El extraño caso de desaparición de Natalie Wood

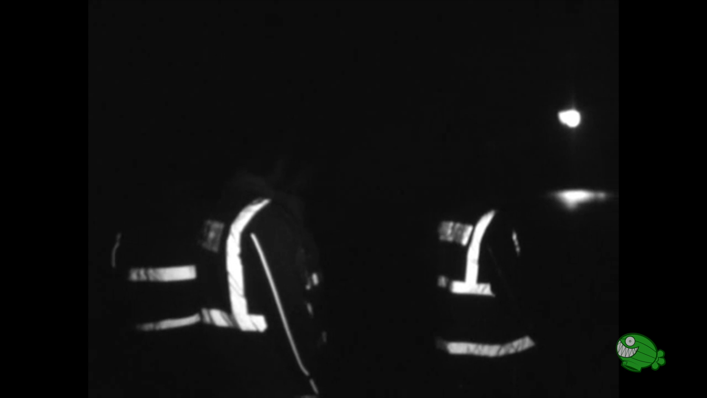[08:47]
Pronto la Guardia Costera se puso a buscar con la ayuda de las poderosas linternas de los helicópteros.
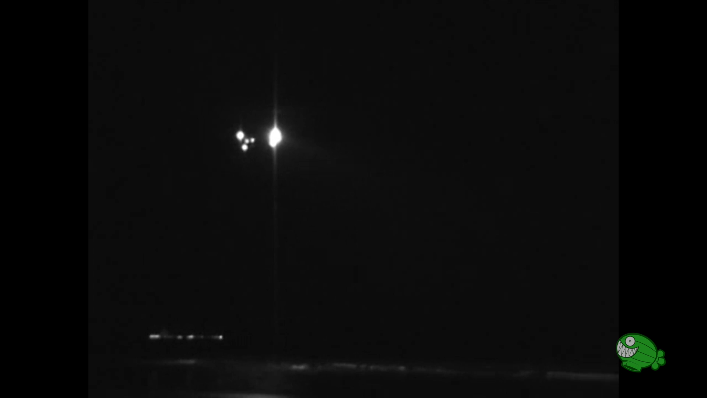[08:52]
A las 5 y media encontraron el Valiant más allá de Blue Cavern Point.